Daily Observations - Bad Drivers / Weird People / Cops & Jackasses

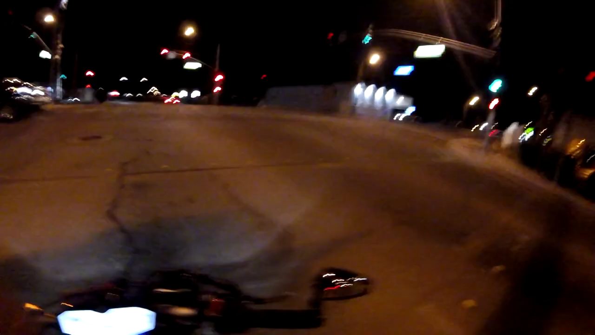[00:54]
What is this? A DUI? Oh, it is a DUI checkpoint
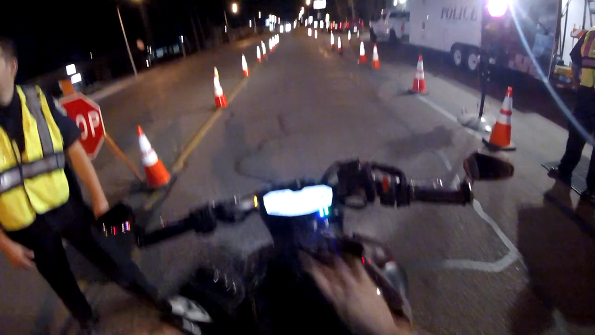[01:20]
Yeah, sure man I know you're just getting off work I'm just getting off work Were you headed home?
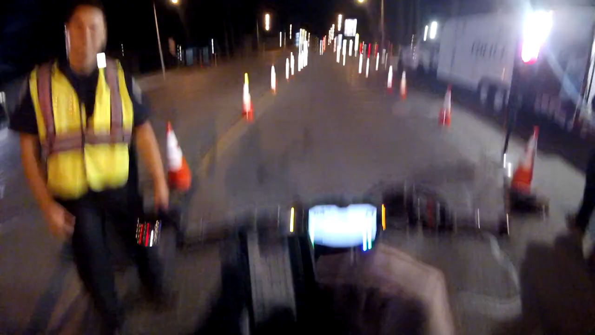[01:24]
Yeah Alright Nothing to drink today, right? No, I can't drink I'm allergic to alcohol Awesome, awesome That's the coolest thing I'll never get a DUI because I'm allergic to it Alright sir, thank you Yeah,